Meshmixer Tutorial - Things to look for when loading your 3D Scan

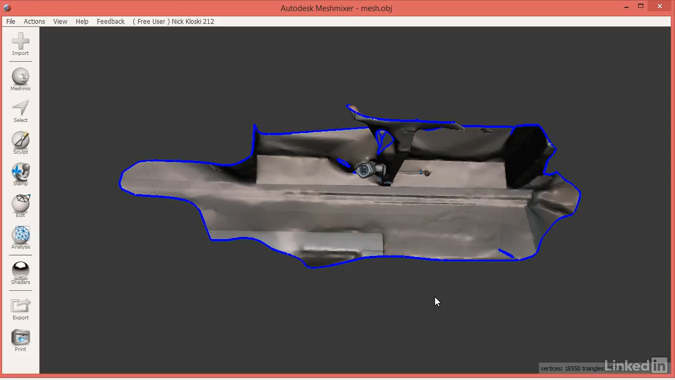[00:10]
Let's talk a little bit about how you evaluate a scan that you've just brought into Mesh Mixer for any problems that you may need to fix later on. When you first bring in a scan into Mesh Mixer, it will come up with blue lines around it. What these mean is that it's open boundaries. Without going too much into it,
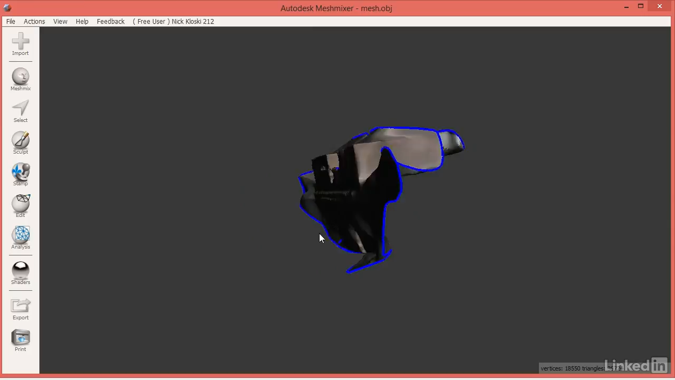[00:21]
these lines represent an open face where you have a front side and a back side.
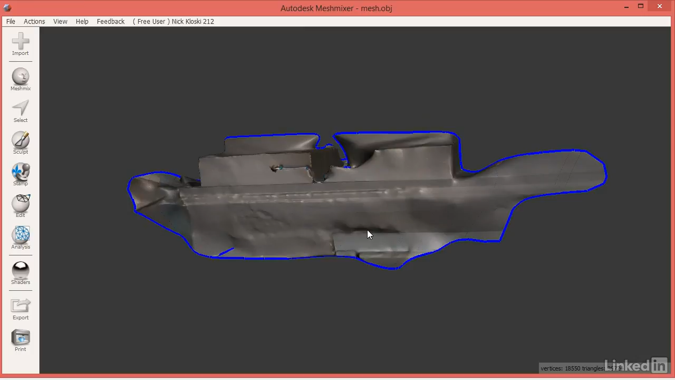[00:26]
The way I'm going to show that is I'm going to go to the Mesh Mixer shader right here and drag that into my scene.
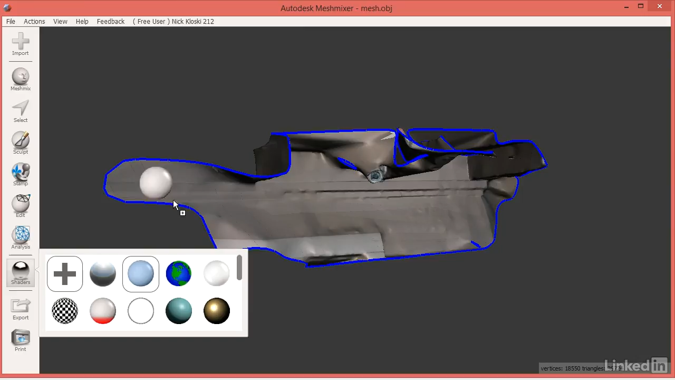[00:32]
This takes away the color for the moment,
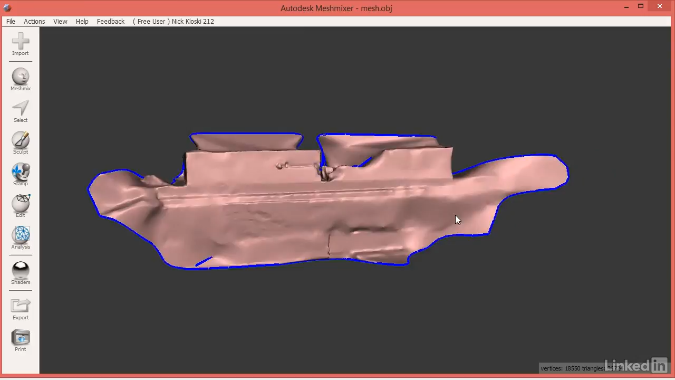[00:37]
but it shows that the back is this pink color and the front is this gray color.
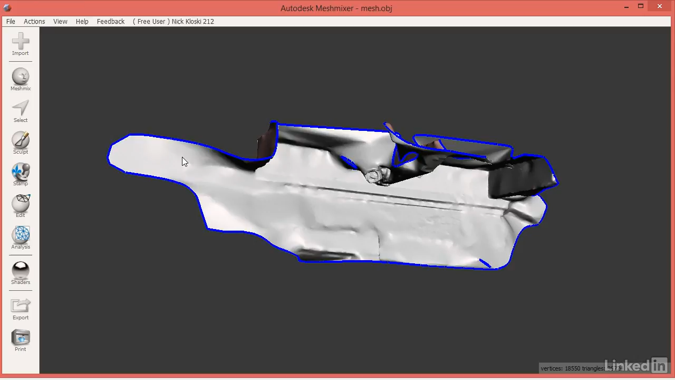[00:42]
If we were to feed this into a 3D printing program, it would see the front of this just fine, but because this is the back
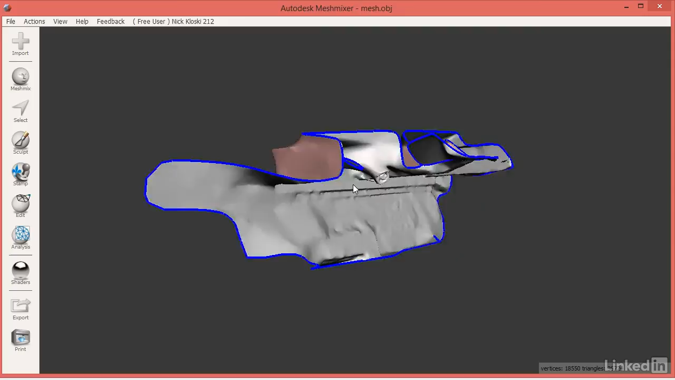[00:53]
and the front with no boundary in between, the 3D printer software would throw up its hands and say,
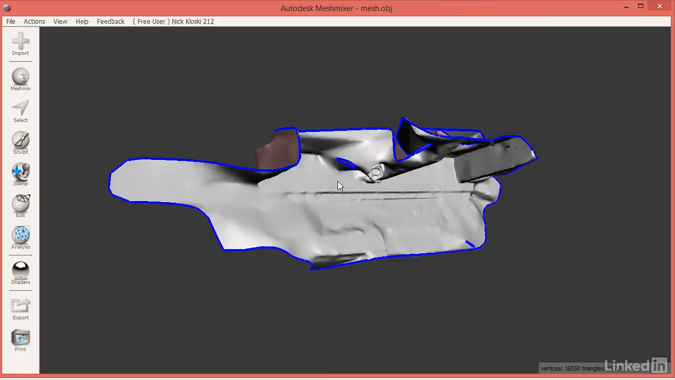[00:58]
I have no idea how to print this.
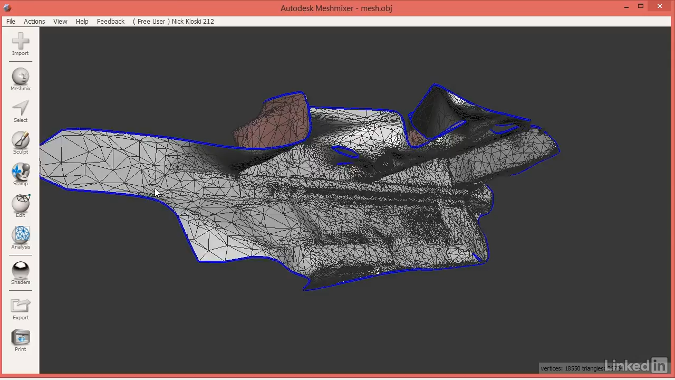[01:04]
If I press the W key to go into wireframe and zoom in right here, this is essentially a completely infinitely thin line. There is a front triangle and a back triangle,
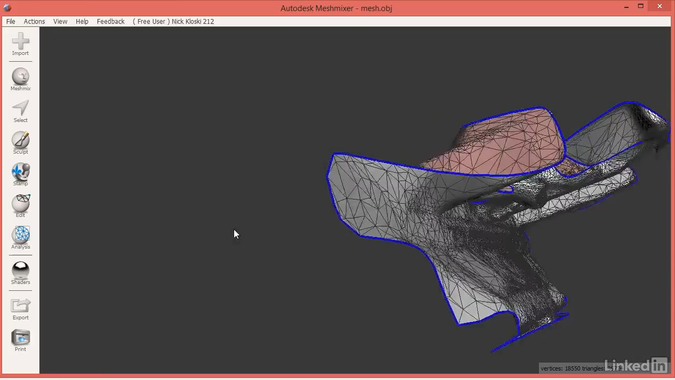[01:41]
but for something as complex as this, it really just wouldn't fix it.
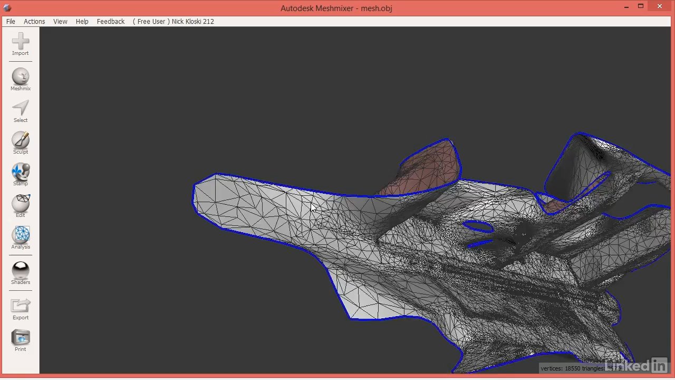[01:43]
So that is seen only in the mesh mixer shader, but every 3D scan that you do that
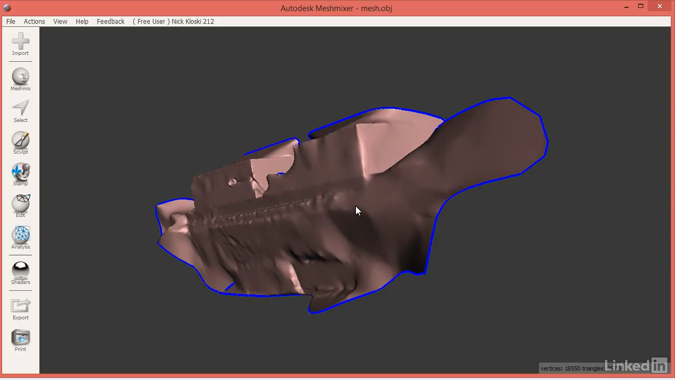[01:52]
comes off of 123D catch will have some blue line on it that you will need to fix later on.
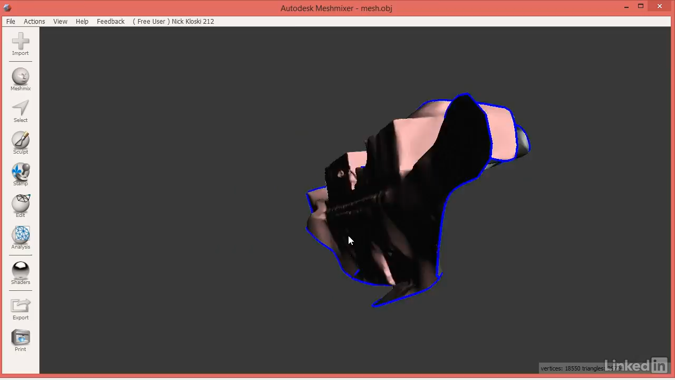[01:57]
So I'm going to go back to this world
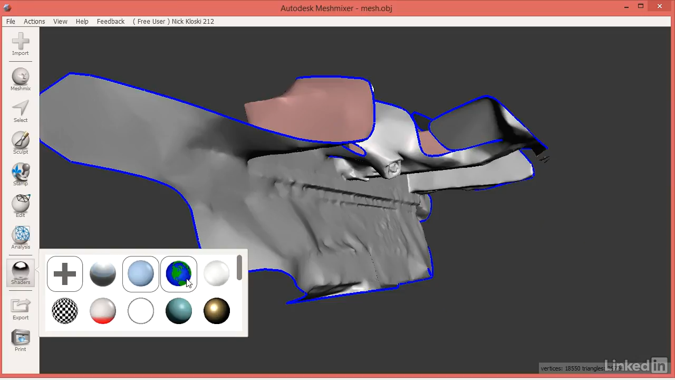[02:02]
shader right here and drag this in to get the color back. So that's one thing to just know that you will have those blue lines that you'll need to fix.
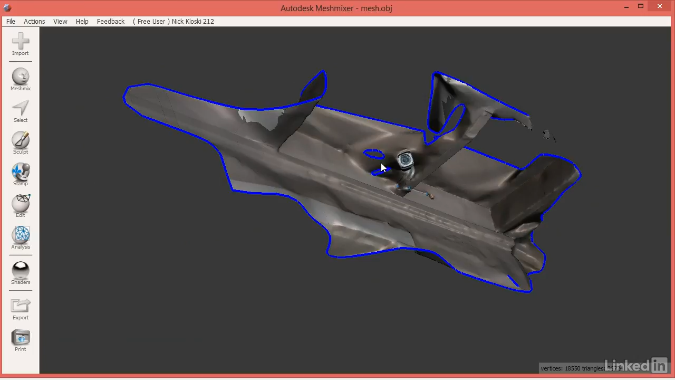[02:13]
Now what we have, I'm going to center my mouse right here and press the C key, C as in center, which centers the view right where my mouse is, I'm going to zoom in.
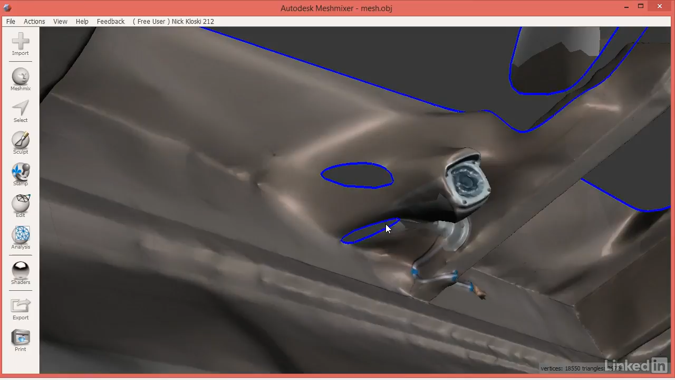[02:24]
So we have some holes right there, again open boundaries, but also holes that we will need to fix. That is also kind of a very bad angle up here. There is something going on down here.
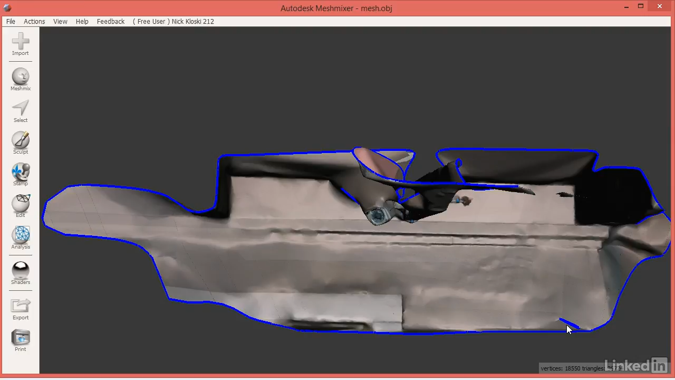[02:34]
I'm going to press the C key on that and zoom in. Looks like a very, very thin hole down there.
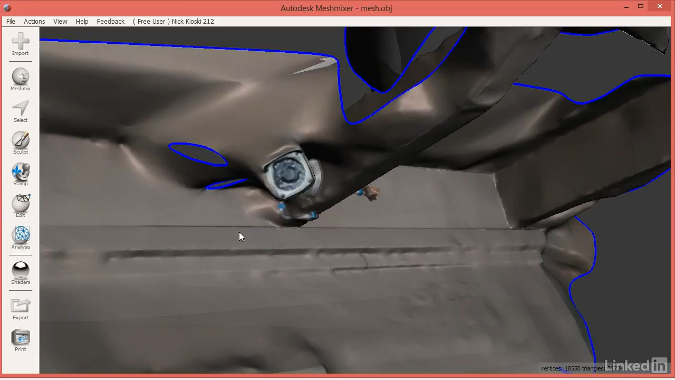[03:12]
But the rest of it, like this security camera and the rest of the scan, I really didn't care all that much about. Last thing also, if we go up here, we see we have this kind of floating piece in midair, so we would need to fix that as well.
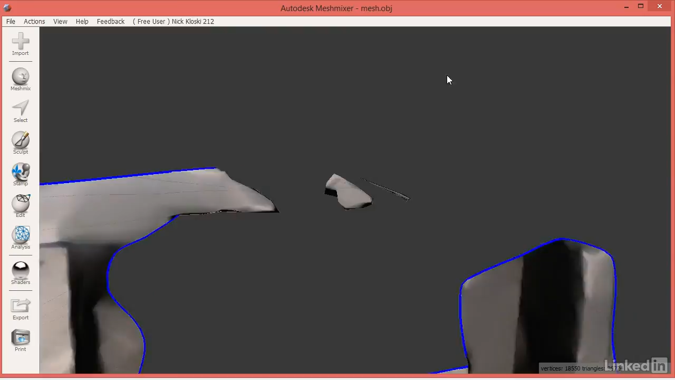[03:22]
So those are the things that pop out to my trained eye.
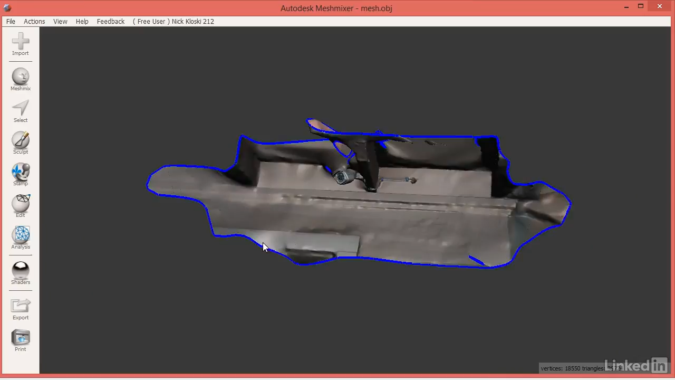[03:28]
One thing that you can do is you click on Analysis to Inspector, the very top.
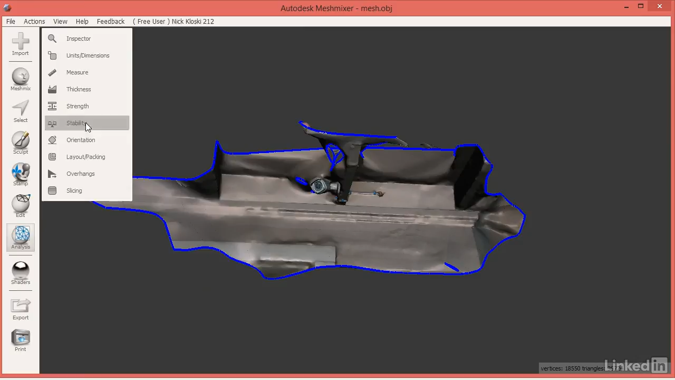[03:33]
So this will show you some issues. All of the blue pins are issues of open boundaries.
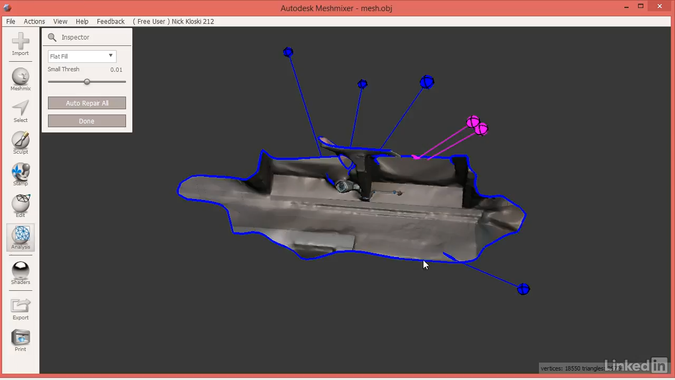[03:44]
So we know that there's an open boundary, a little tiny one right here. Looks like there is another tiny one right here that I maybe can't even see. I can try to zoom in a little bit.
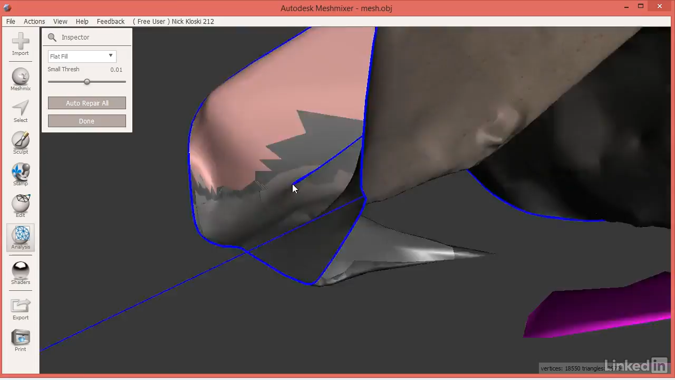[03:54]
This may actually be referring to this entire open boundary, so that's fine.
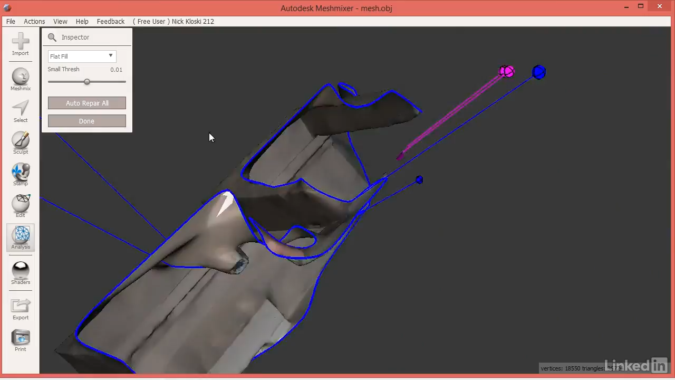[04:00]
This pin goes to that open boundary and looks like there's another one right there, another hole right there. So for simple holes like this,
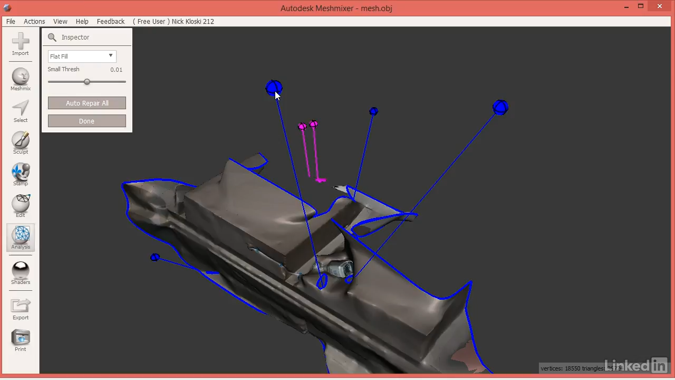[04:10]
you can just click on these pins and that hole is filled. And the very, very nice thing, if we zoom in here, is that MeshMixer will attempt to recreate the correct color in that place.
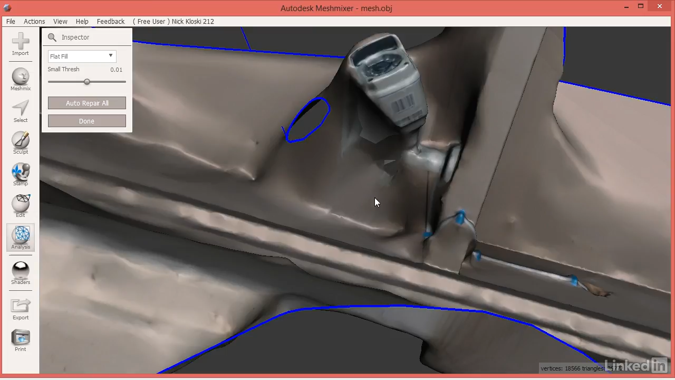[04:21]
Now this won't work on very detailed scans, but for something like this, it works really well. So if we notice right here, it's kind of a gray color.
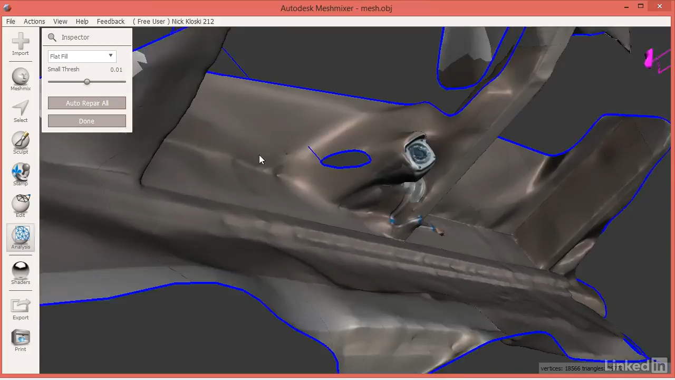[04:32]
I'm going to zoom out a little bit, click on this pin, and now zoom back in here.
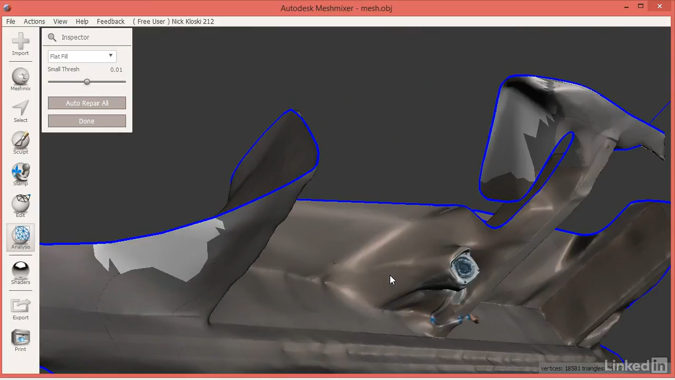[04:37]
And MeshMixer did an excellent job at filling in that color.
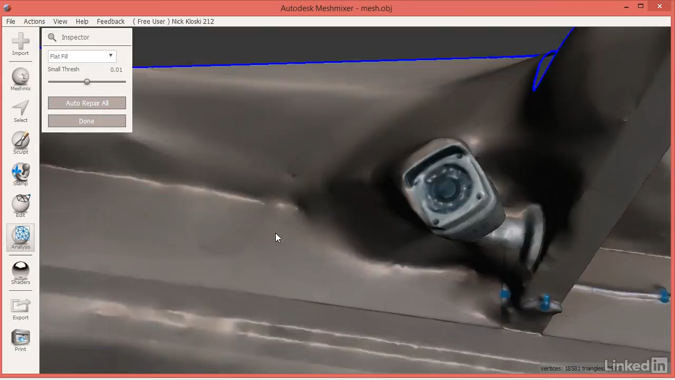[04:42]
So that is great. Now for these larger holes, this is actually a small one. I can fill that one in right there.
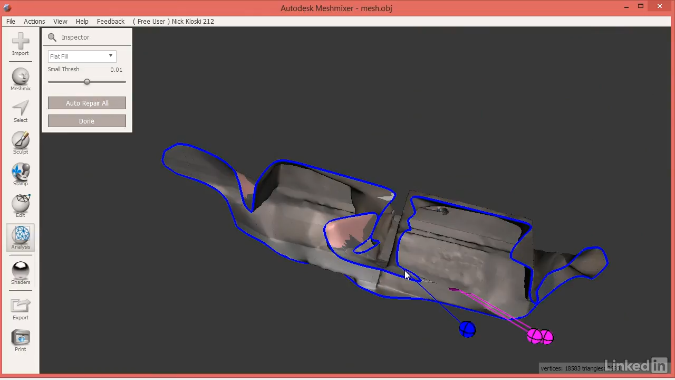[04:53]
For this one larger hole, which is essentially the entire object, clicking this pin won't do anything. It won't have a good effect. So that one we'll just keep as it is now. Now these little kind of pink, magenta pins are floating objects. We have this threshold here, and I invite you to go look at the inspector reference video. But as we scrub this up, these objects may or may not become marked. Yeah, see down here, we start to drop these off. These essentially are saying that these are under the threshold,